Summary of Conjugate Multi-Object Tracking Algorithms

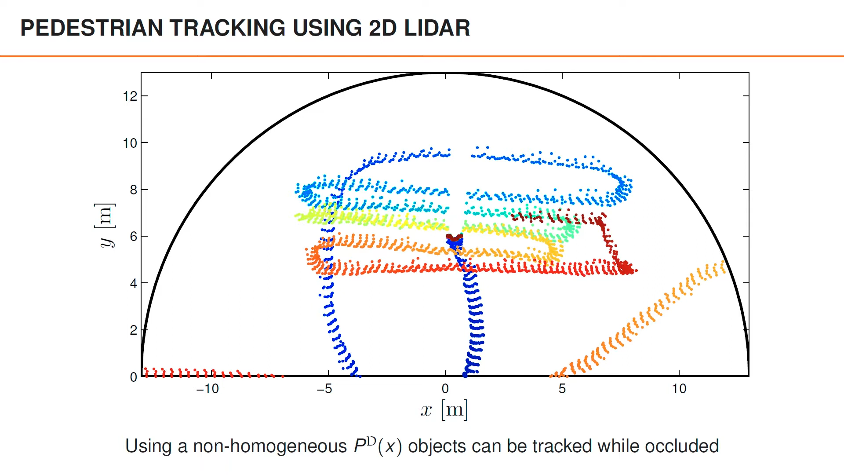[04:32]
So as you can see, in this data, one pedestrian stands still for a longer period of time in the middle of the field of view, which means that the area behind this person is occluded for a longer time. So let's first have a look at the detected objects,